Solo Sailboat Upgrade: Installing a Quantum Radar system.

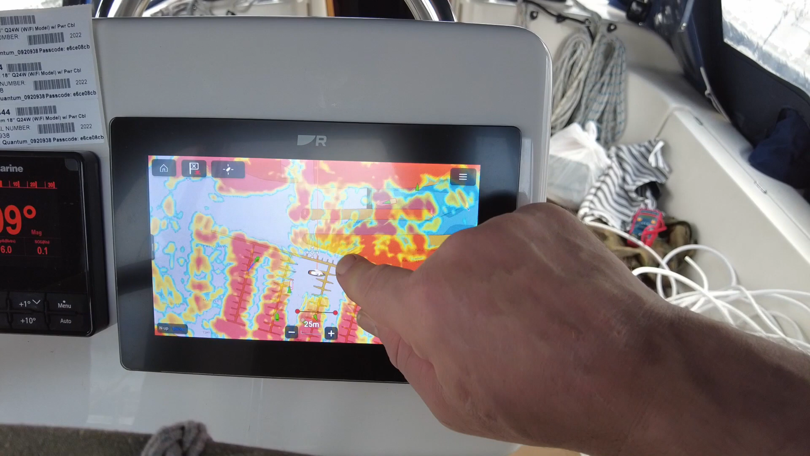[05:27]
This side over here, bank at the opposite side off. So it's actually lining up quite nicely now.